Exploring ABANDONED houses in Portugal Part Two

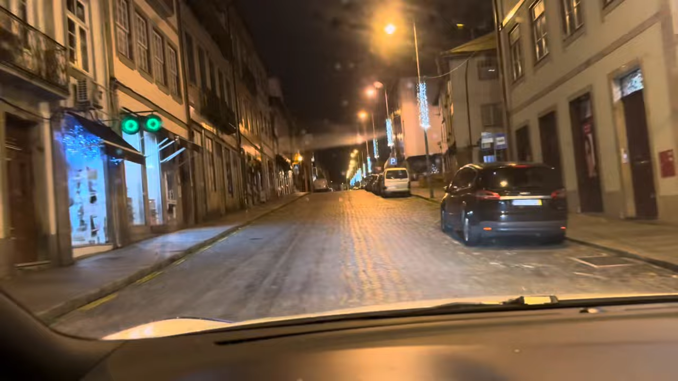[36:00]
I've got 0.4 miles to my hotel. So I'm gonna go there first and then we're gonna have a look around.
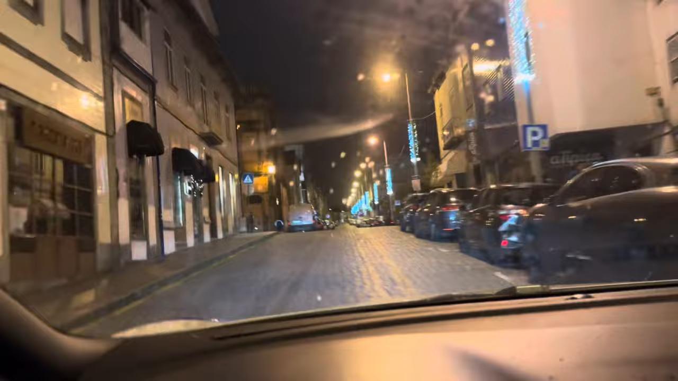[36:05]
I think it might be raining, you know. Better not be raining. I can't be doing with rain.
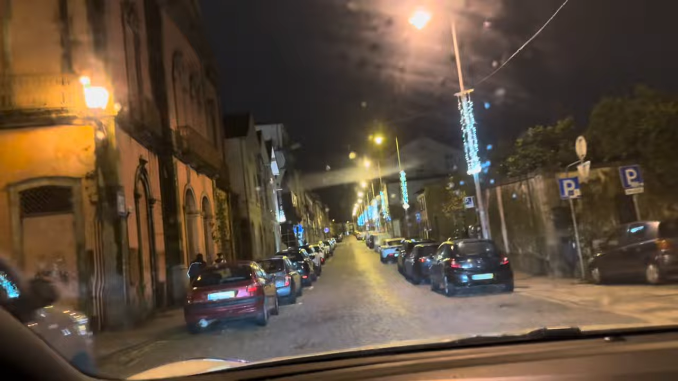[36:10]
Like, don't get me wrong, there's about 4 spots on the windscreen. So I don't think we're gonna get any sort of heavy downpour.
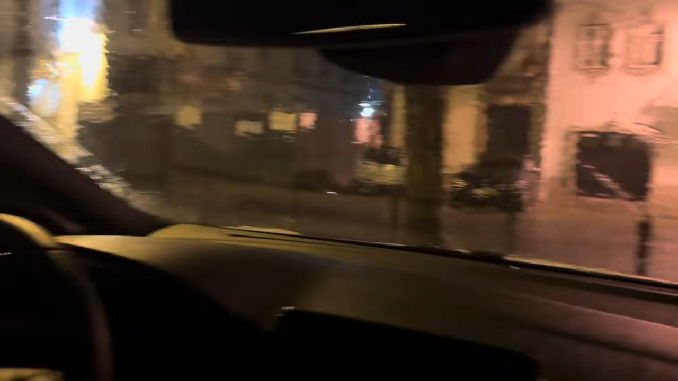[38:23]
So if I get my stuff, I need to take these clothes off anyway because I stink. So it doesn't really matter. It's more my shoes. I don't want to get wet shoes.